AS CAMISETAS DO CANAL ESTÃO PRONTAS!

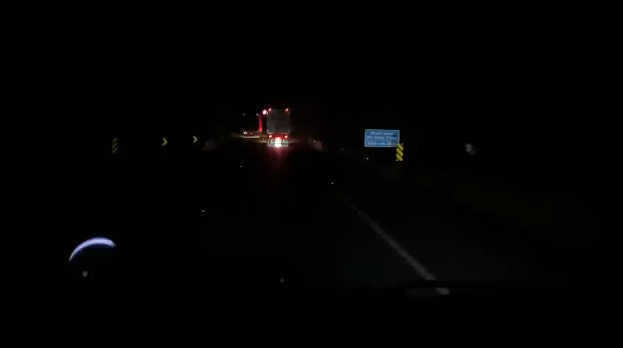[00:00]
Rapaziada, essa é a Serra do Azeite aqui. Aí, vai por lá. Tirar o que traz para você. Aí, ó, é carro de filetinho. Carro de 10 Farias. Sensacional.